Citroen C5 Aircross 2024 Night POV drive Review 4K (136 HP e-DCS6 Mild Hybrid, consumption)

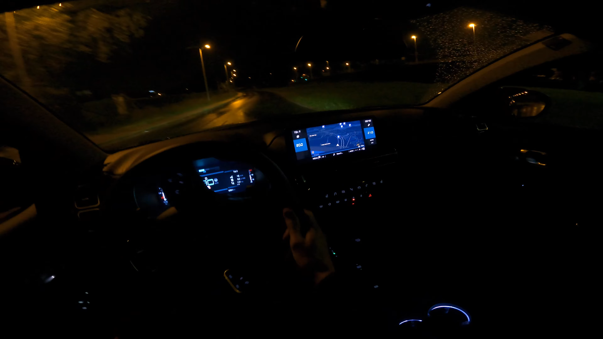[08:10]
it helps now maybe something that I would like and that it was better in the plug-in hybrid is you can drive more further electric now when you're driving gently like now it is like you know being pushed by inertia but it's also using the electric motor to push the car so we're driving electric right now and then when I let go it recuperates and charges the battery
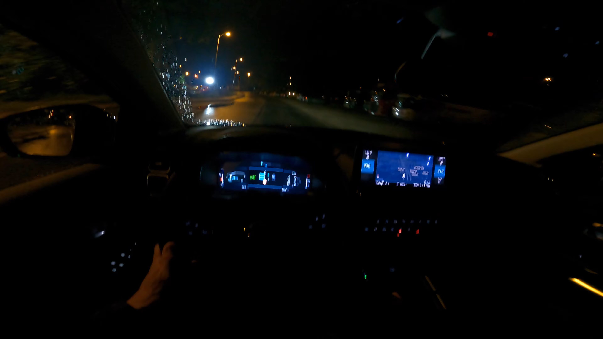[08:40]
so the battery is low at the moment but few recuperations or harder recuperations will just charge the battery and the battery is full now overview in this car is quite okay I'm mentioning this because in the 208 it was kind of around the middle mirror inside mirror it was kind of a big blind spot and the a pillars were kind of obstructive
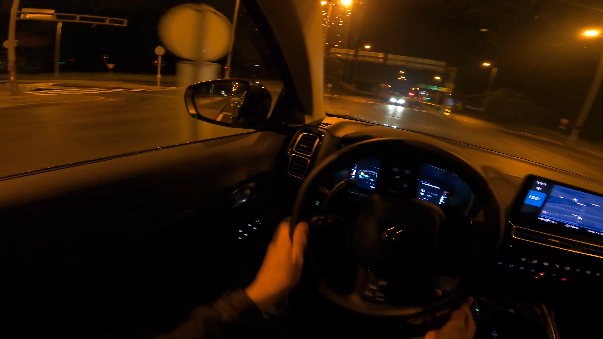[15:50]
now i was slightly faster i'm gonna start driving a little bit more alive now i was faster in the bends and you know uh yeah there's just like a pedestrian walking on the middle of the lane um uh i was uh going in the bend a little faster and it's very stable you know the car doesn't lean too much so that's something i like now i've uh since i watched my own video i've said that the car is leaning when i'm braking forward but on this one i didn't know that's that so that's that i'm gonna floor now all the way
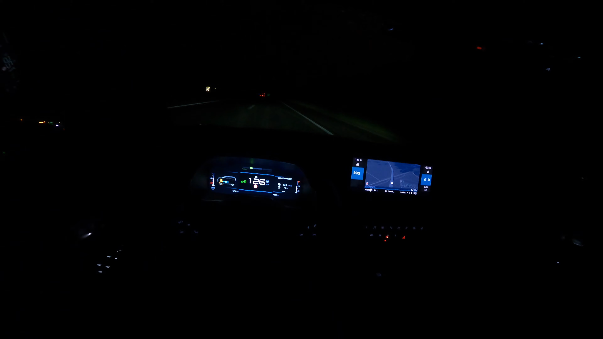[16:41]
now we're charging the battery now the headlights it's rainy so i think it's okay you know it's rainy so a lot of reflection and so on i'm gonna switch to sport mode now sport mode immediately so turns off the electric motor here i'm gonna kick it in all the way